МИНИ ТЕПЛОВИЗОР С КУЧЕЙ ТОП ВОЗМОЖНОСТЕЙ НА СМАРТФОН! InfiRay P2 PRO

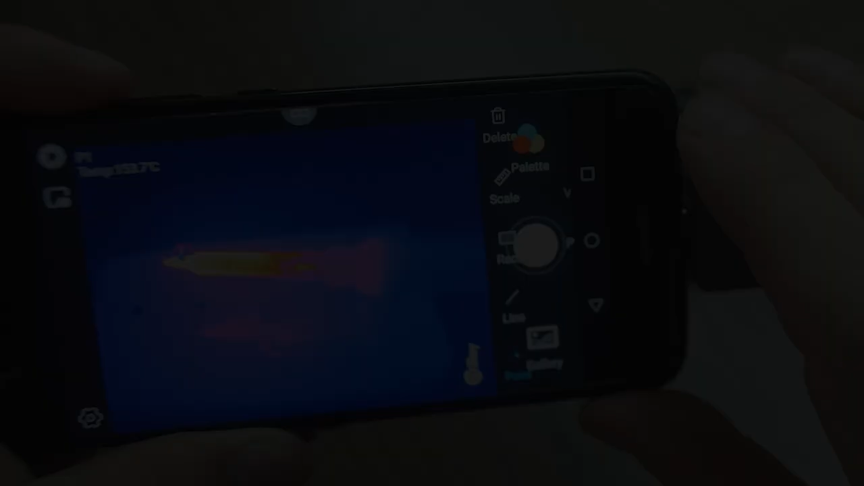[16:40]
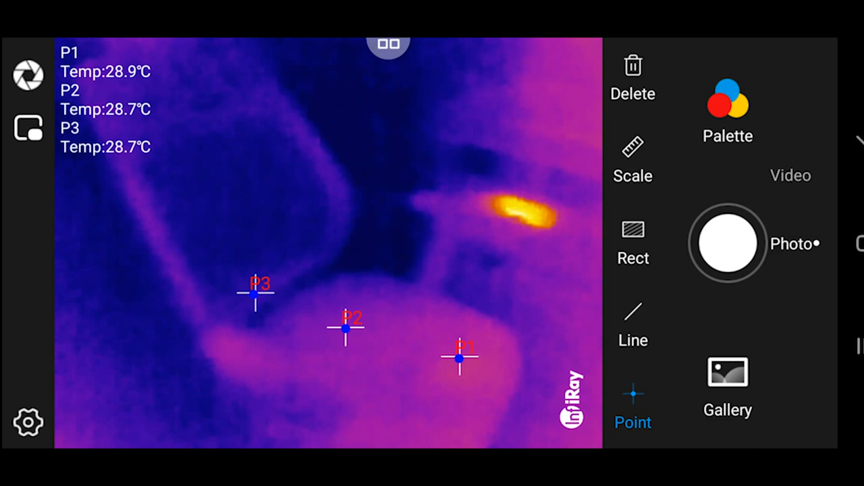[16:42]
Так, продолжаем дальше ходить, наблюдать за всем, чем только возможно. На самом деле очень прикольная штука. Ну, я, конечно, так сейчас развлекаюсь. Вот у меня лампочка идет. Я сейчас так развлекаюсь, но хорошо смотреть вообще в квартире места утечки тепла, скажем так. Вот видим, у меня окно, оно открытое. И вот в данный момент мы можем увидеть утечку тепла. Везде все теплое, как мы видим, правильно?
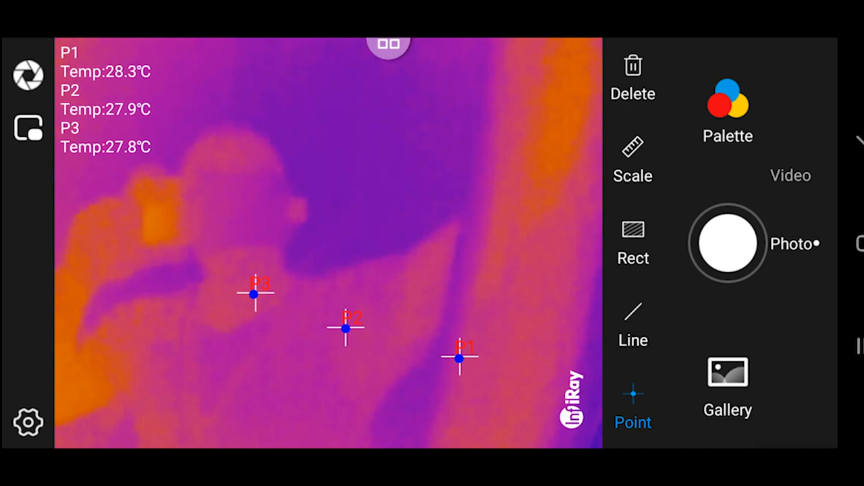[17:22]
А вот только переводим и видим, что вот этот проем, он дает холод. Вот видим, откуда идет холод. То есть зимой, если у вас есть холодные участки где-то, то можно очень хорошо наблюдать. Вот смотрите, вот я знаю, что отсюда дует холодом, потому что у меня здесь не идеальное прилегание окна.
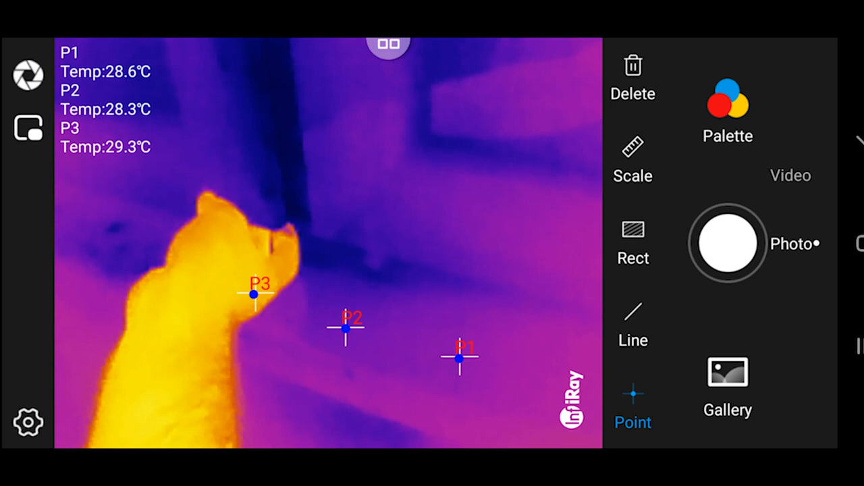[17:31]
У меня тут нужно заменять элементы окна. И в данной ситуации очень хорошо видно, что тут холодная зона у нас. Посмотрите, холодная зона. Также давайте посмотрим, если можно white hot включить режим, то опять же можно увидеть, что тут идет холодная зона.
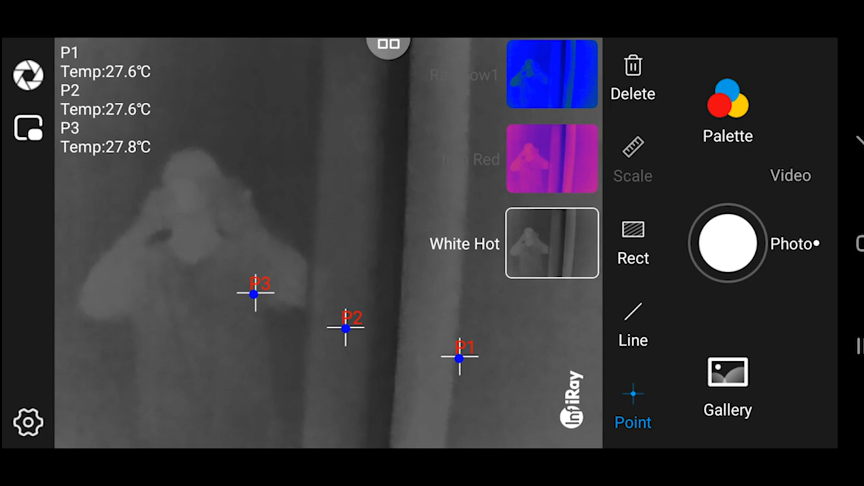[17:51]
Так, давайте посмотрим в каком-то другом режиме.
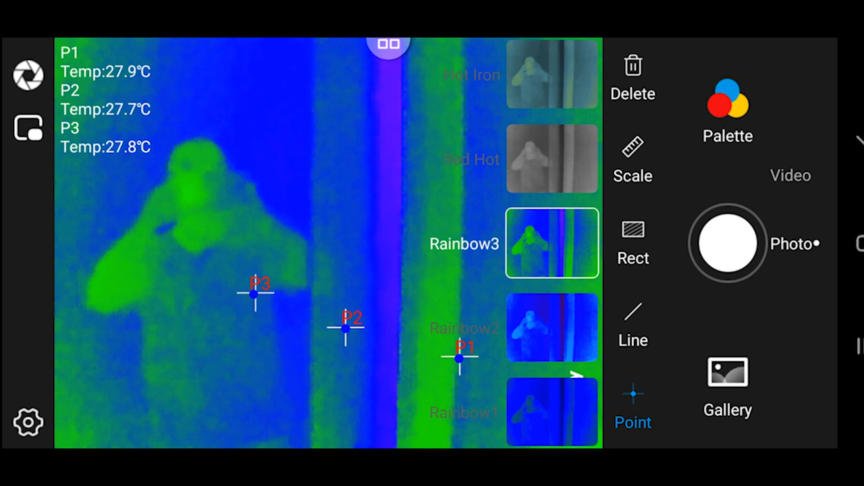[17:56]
Black hot.
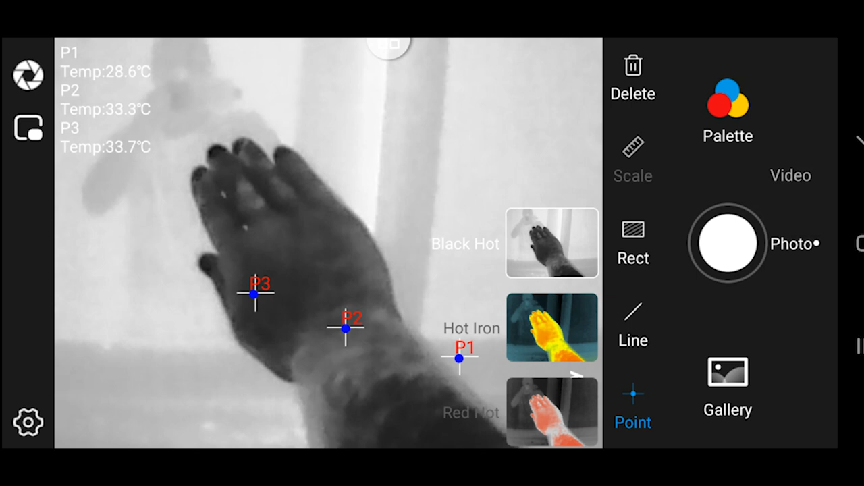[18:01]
Вот, опять же, да, у меня рука теплая, она черная, а тут белым, все белое, потому что холодно.
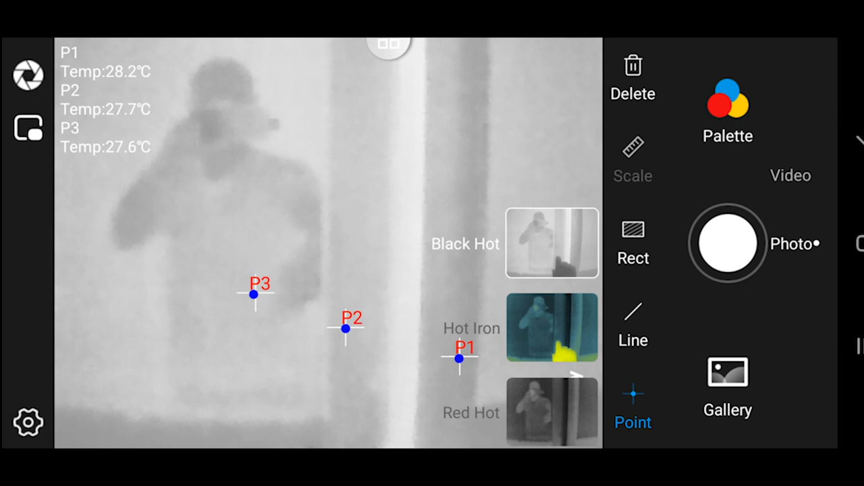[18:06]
Но опять же, давайте поставим на red, iron red.
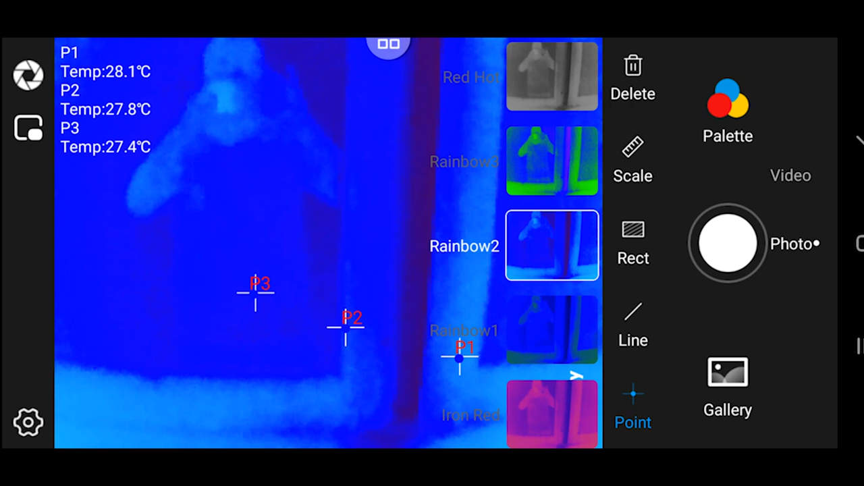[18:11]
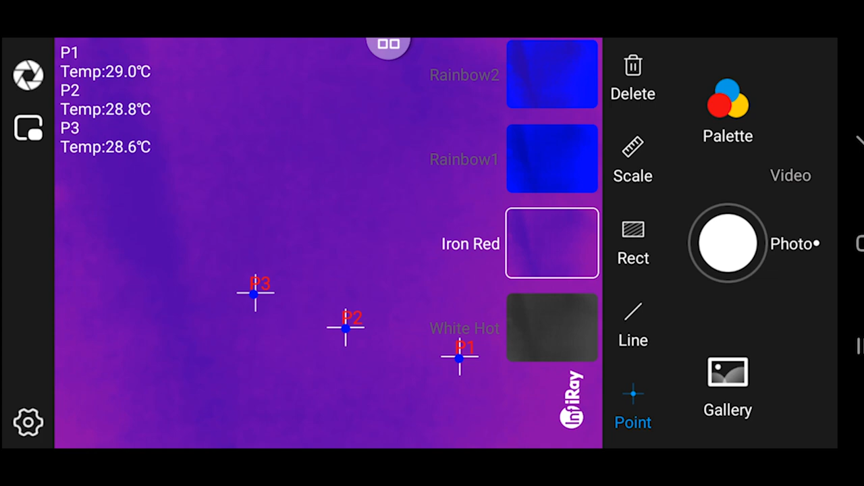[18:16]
Это у нас балкон, идем дальше. Также вот мы переходим на второй балкон. И вот что мы можем видеть. Окна у нас идут холодные.
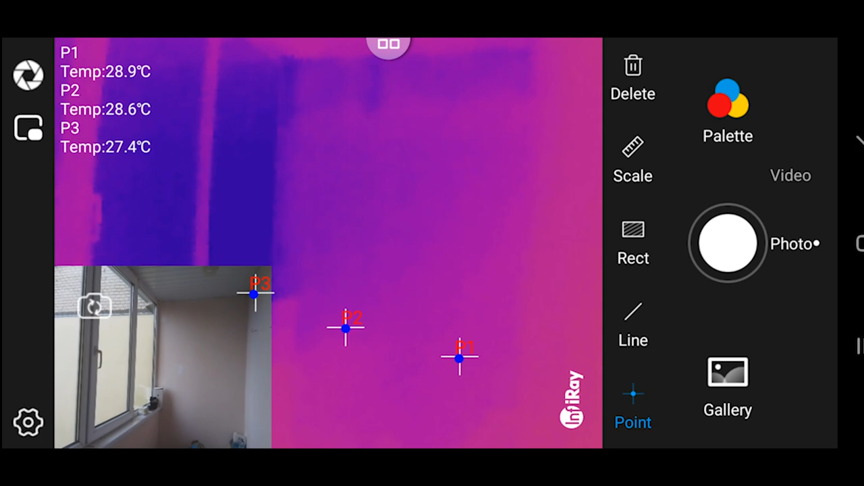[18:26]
И я знаю, что эта стена, вот эта стена зимой у меня, она холодная.
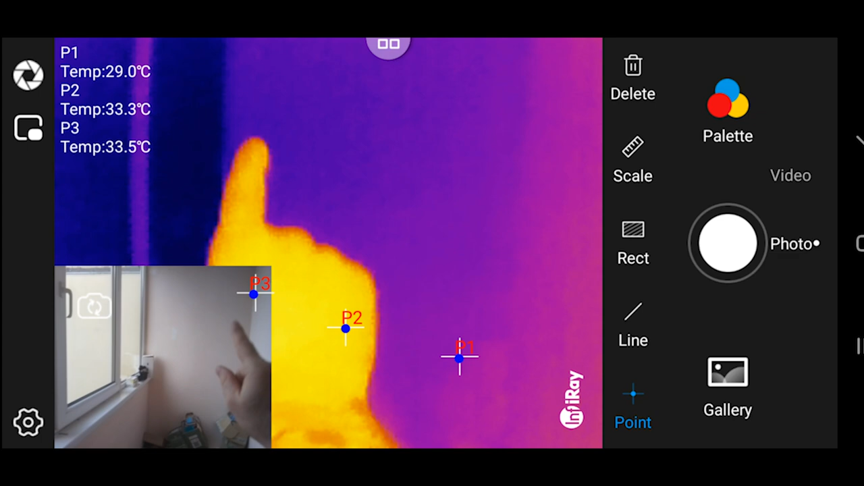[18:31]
У меня вообще здесь очень холодно зимой. И, грубо говоря, я сейчас могу посмотреть, утеплено у меня или нет. И что увидим, что ничего здесь не утеплено.
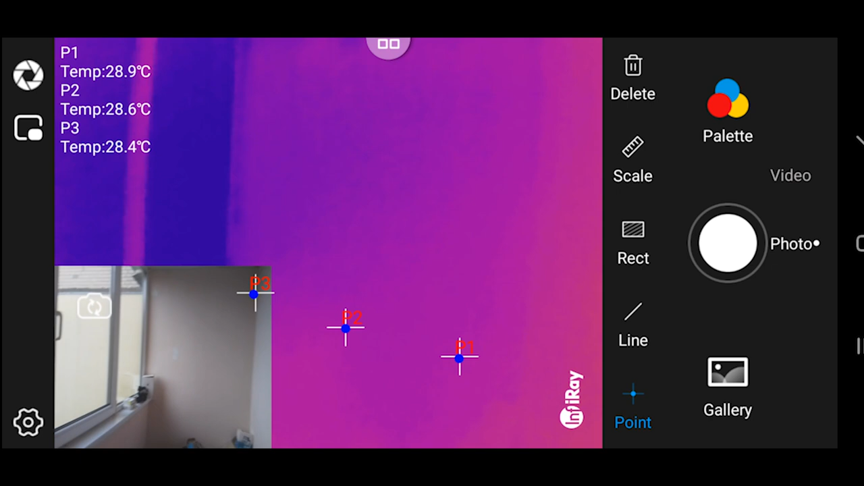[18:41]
Ну, хорошо, здесь ничего не утеплено. Прям вот реально. Вот, например, сейчас у нас окна видно, да? Открываем окно, и вот совсем другая история. Совсем другая история. У нас сейчас, кстати, на улице идет дождь.
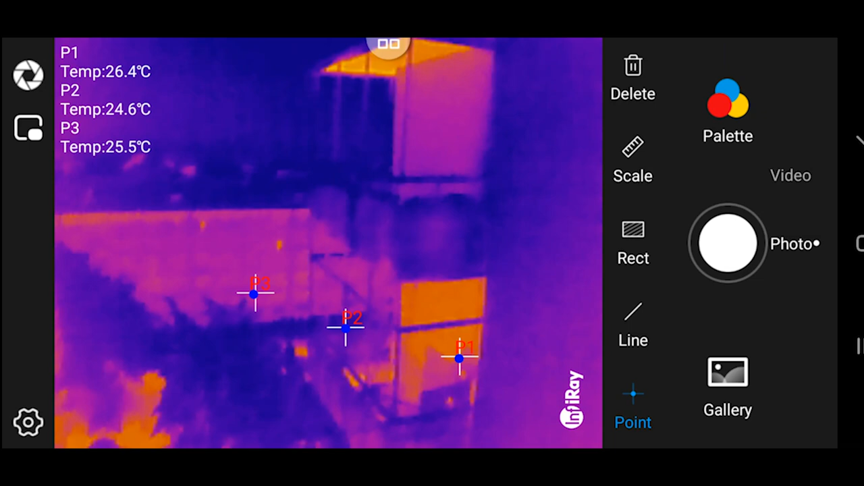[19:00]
Что интересно. Вот такая картина. Это у нас на улице. Только мы закрываем окно. Раз, холодное окно. Сразу оно отображается, что оно холодное. Если посмотреть вот так, например, на эту всю комнату, да, то мы можем видеть, сейчас вам подключу камеру, что мы можем видеть окна холодные вот у нас. Стена сверху холодная. Эта стена теплее, чем вот эта стена, видите?
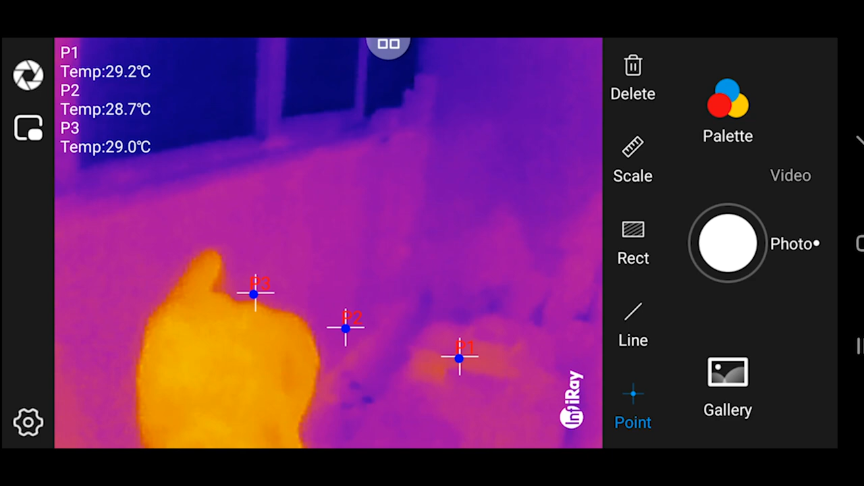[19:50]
Эта стена тепленькая, а вот эта стена холодная. Я знаю, что вот там у меня нужно утепляться. Низ, ну, более-менее, видите, если сравнивать низ, то он будет потеплее, вот эта вот часть. Ну и вот уже теплые предметы. Также, если смотреть то у меня вот тут холодно, видите? А там он вообще капец, что делается. Видите, там сырость как раз. Еще раз камеру подключу. Вот, вот там, вот там.
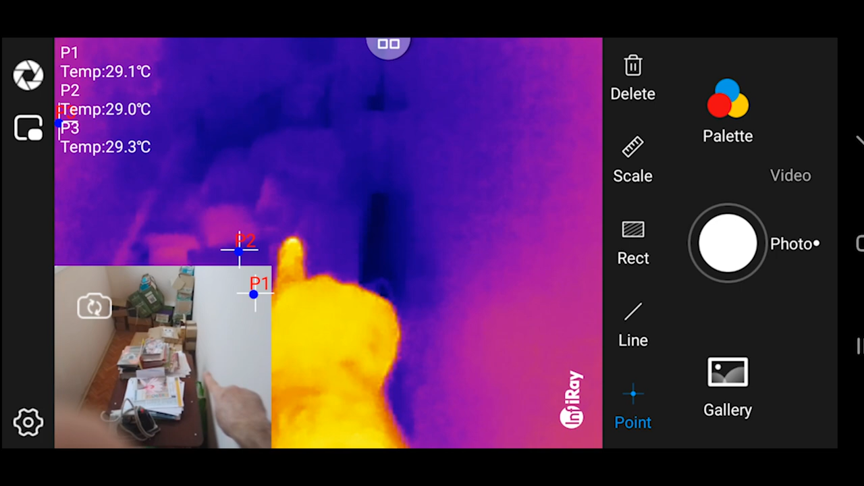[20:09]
Ну, вот там на камере, а вот там на тепловизоре. Там холодно и сыро. Потому там его так и показывает. И теперь предлагаю передвинуться на еще один балкон. Итак, переходим на еще один балкон. И что мы можем с вами посмотреть? Идет опять же дождь. Хочу еще раз